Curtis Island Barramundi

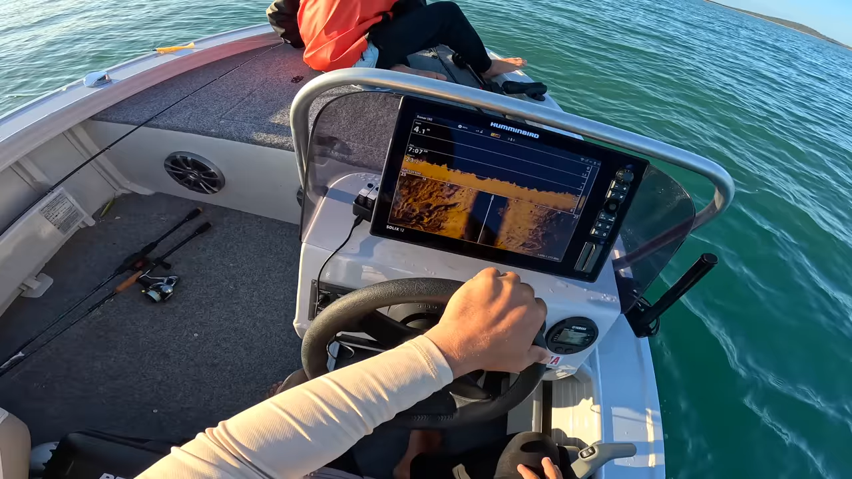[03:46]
Yeah, just picking them up now. Yeah. There was like a big sand pocket there.
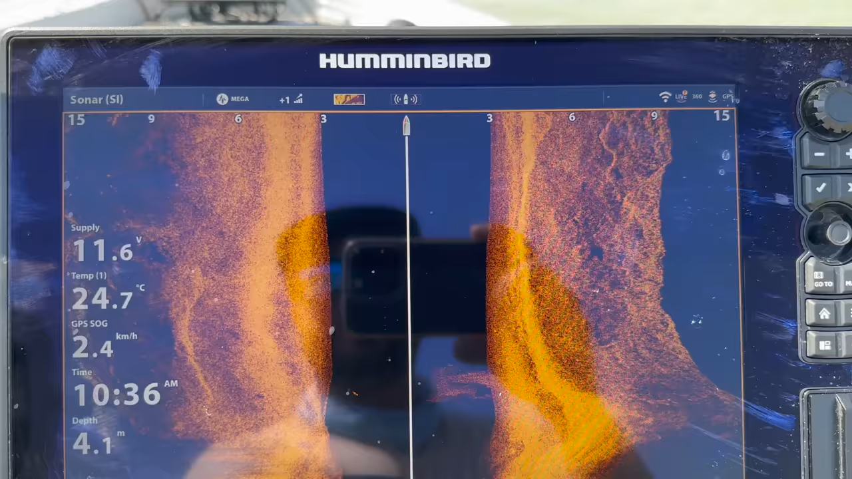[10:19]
On screen: depth 4.1 m, water 24.7°C, speed 2.4 km/h
We'll just put the boat in gear. We'll just cruise past them. So the fish should be on the left-hand side, and the imaging on this is incredible.
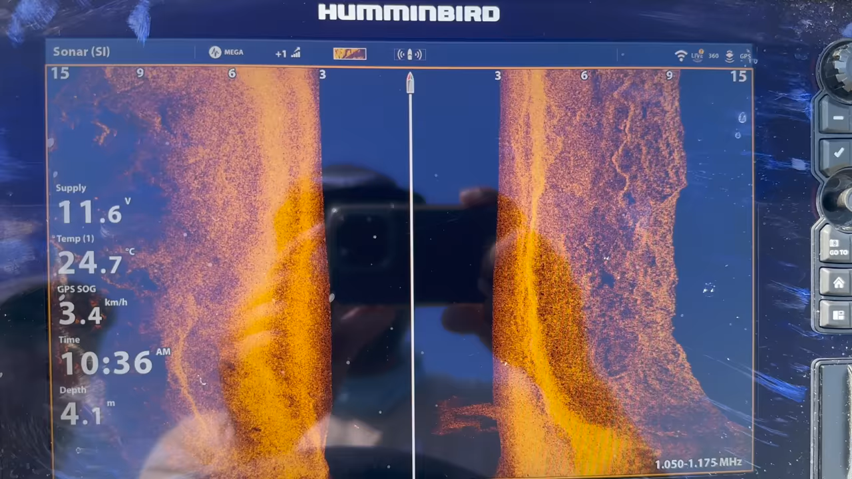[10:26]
On screen: depth 4.1 m, water 24.7°C, speed 3.4 km/h
So we're going to be able to see the full fish shape and everything.
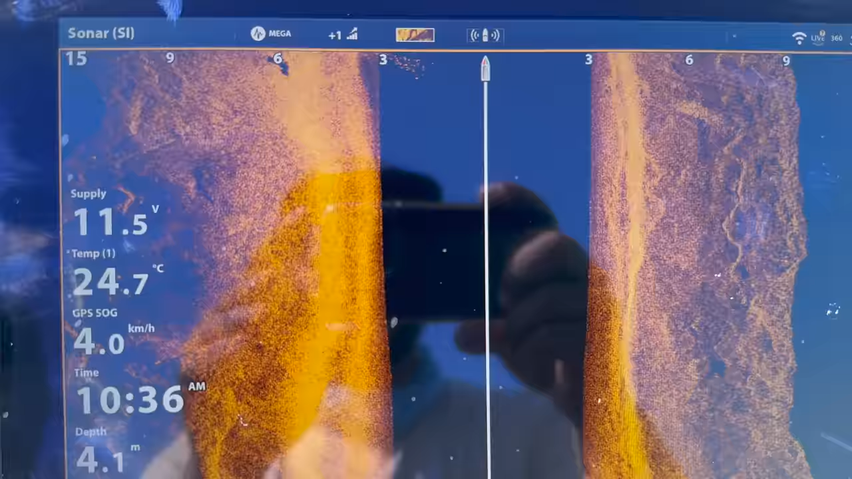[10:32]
On screen: depth 4.1 m, water 24.7°C, speed 4.0 km/h
Here they come through now. So, you know, there's three. There's a whole school. They'll just go into neutral.
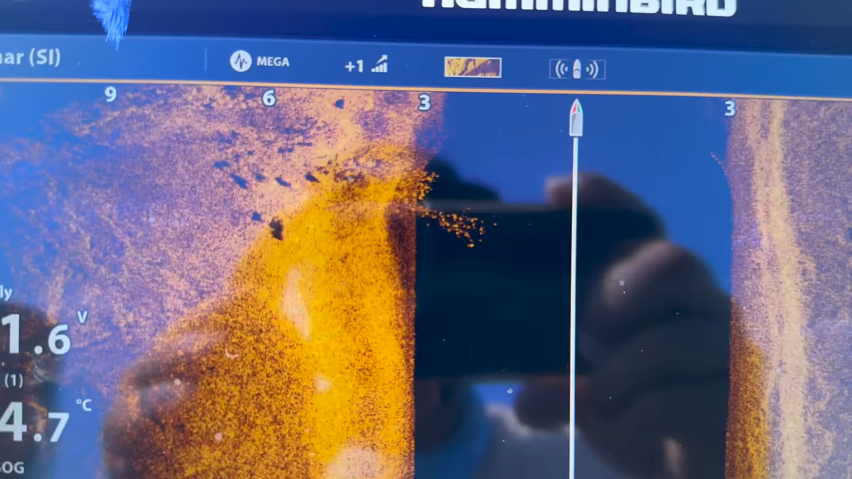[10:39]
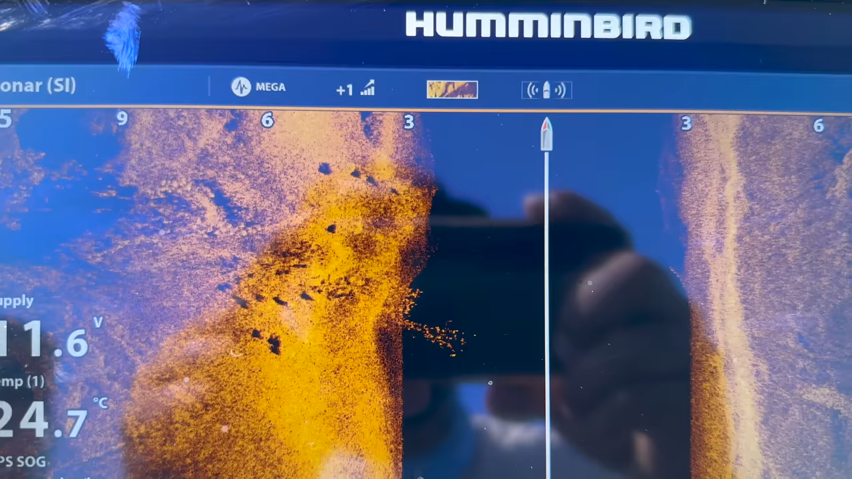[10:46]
On screen: water 24.7°C
That is exactly what you want to find if you can get them to bite.